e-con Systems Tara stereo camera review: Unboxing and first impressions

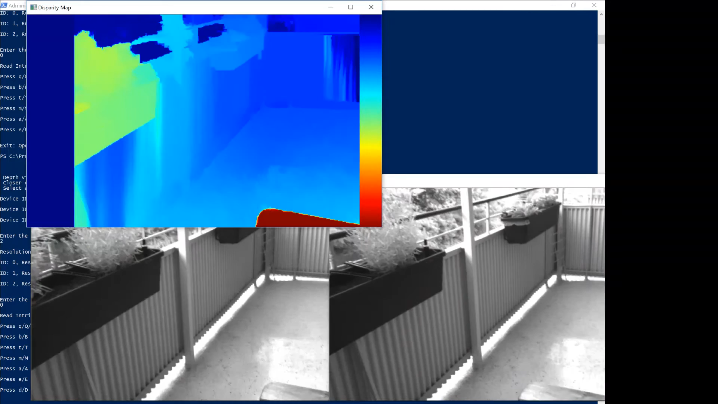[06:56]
how far the way they are from you it's simple triangulation what you can see here is even on fairly homogeneous structures like the ground here that's
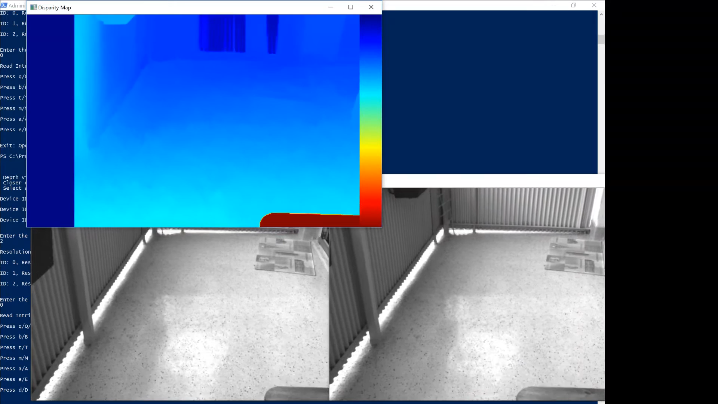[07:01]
sloped away from me you can see that there's a gradient so it's doing a good job of matching pixels and fairly difficult circumstances it's a little bit fuzzy over by the
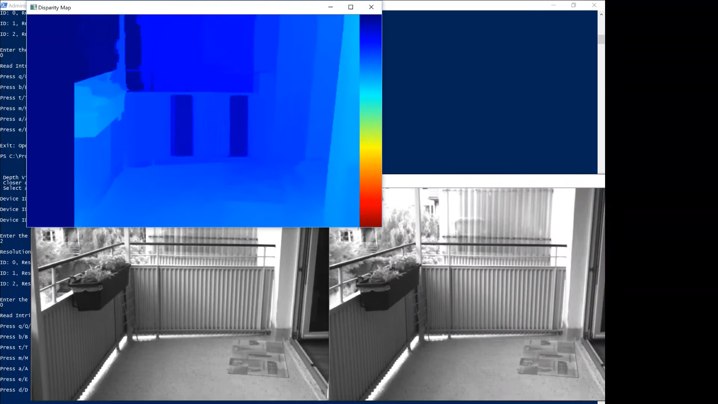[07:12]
bars that make up the railing and you can easily recognize structures such as the plants here in the foreground and the bars
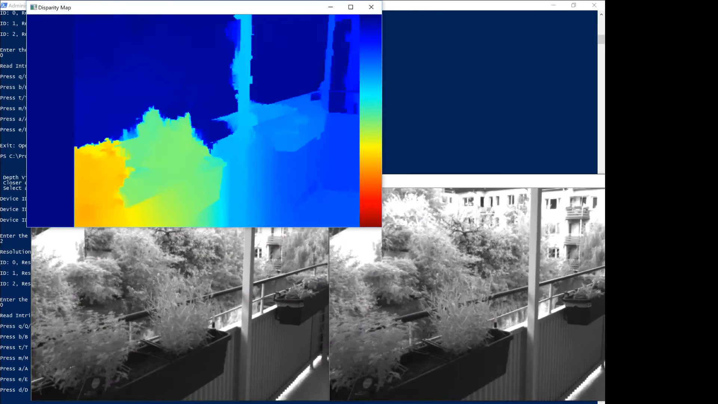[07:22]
that hold up the ceiling of the balcony and there up there is the balcony ceiling and
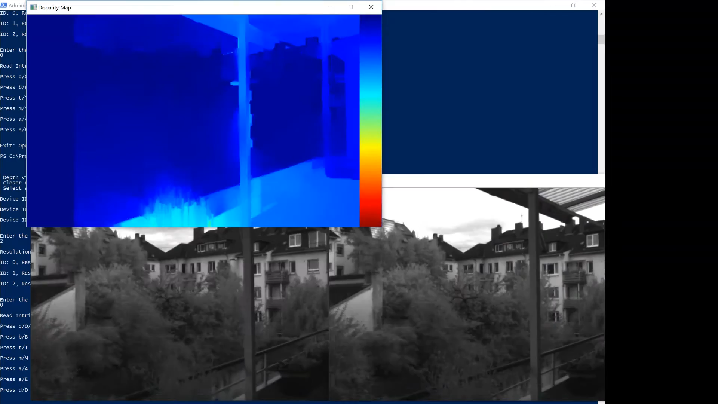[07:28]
everything beyond the balcony is blue that's because the distance is
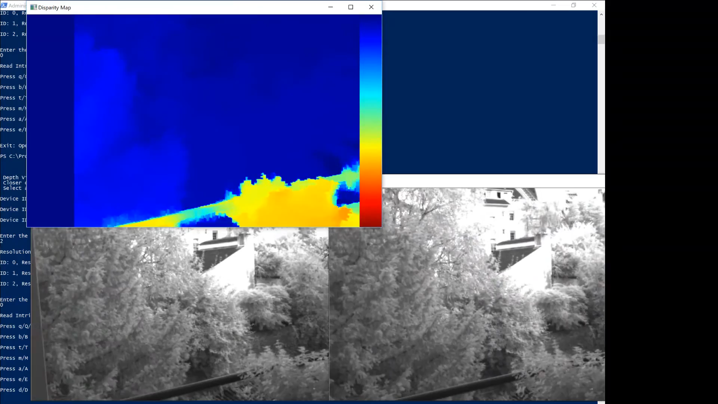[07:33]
saturated so there's basically no telling how far away it is it's just very far away which is the same thing that you would experience if you're looking at the scene with your eyes things are just kind of far away and you don't really get a sense of depth based
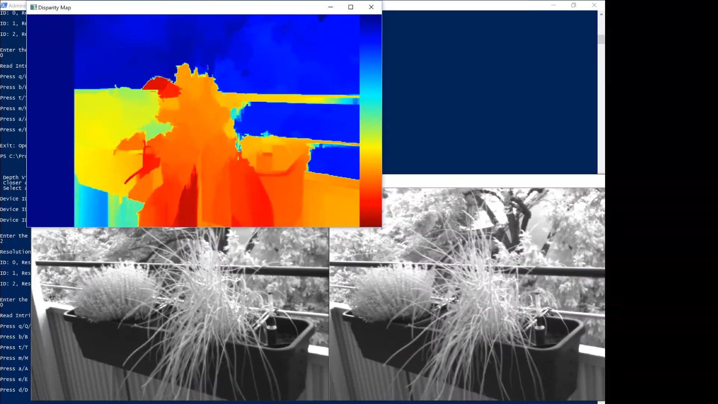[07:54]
purely on your stereo capabilities because you have two eyes you're using other algorithms like structure from motion now the cool thing is now we can take a look at some
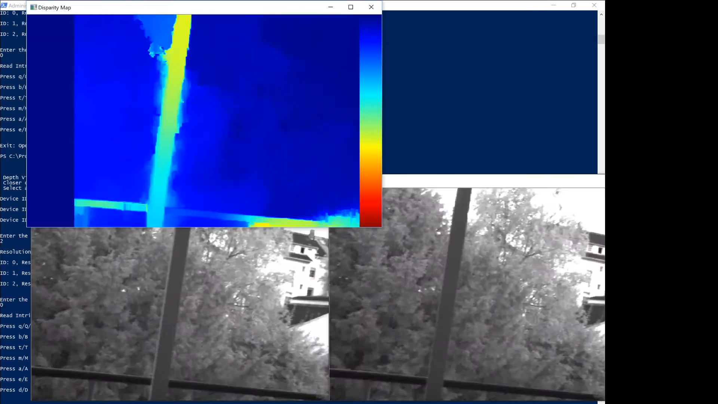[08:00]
structures so I'm going to place the camera on the table and
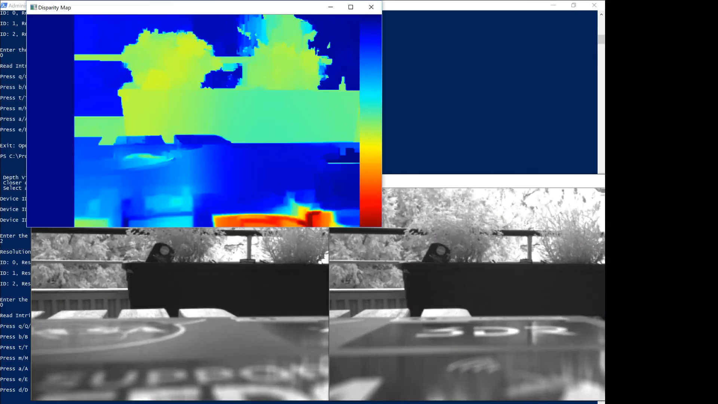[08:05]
where am I gonna put it
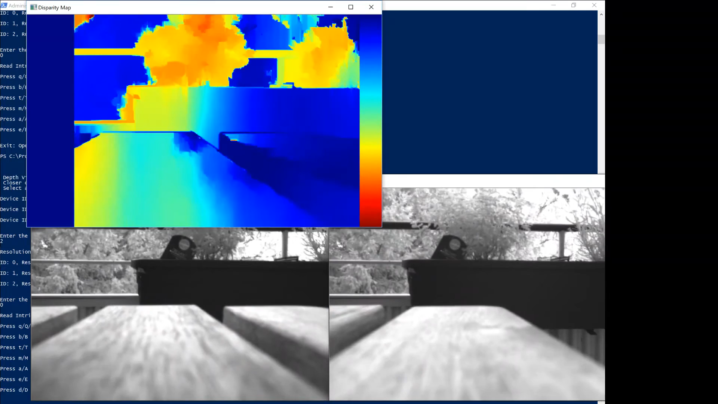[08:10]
and put it right here now what the camera is seeing is mostly the edge of the table this just due to the tension of the cord
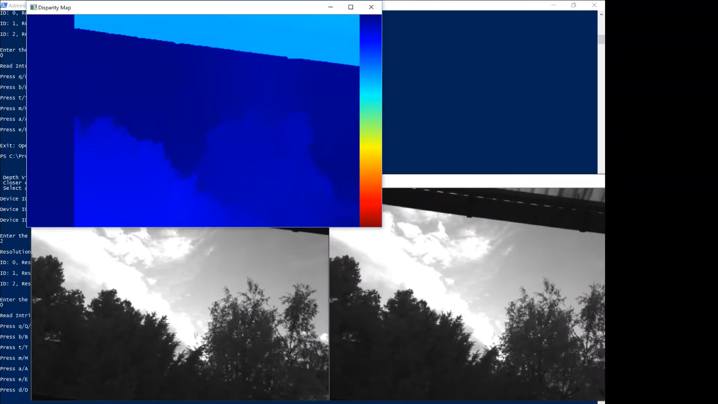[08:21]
but it's also seeing in the background the plants and something cool that this application has is that you can touch it and it'll give you a distance reading which is fluctuating a bit so you can recognize by looking down that this is part of the table and of course those readings are totally off the off the wall because they're way too close but this is the distance to the flower pot and it's fluctuating right around 70 let's say 75 centimeters so I'm going to measure that now with a measuring tape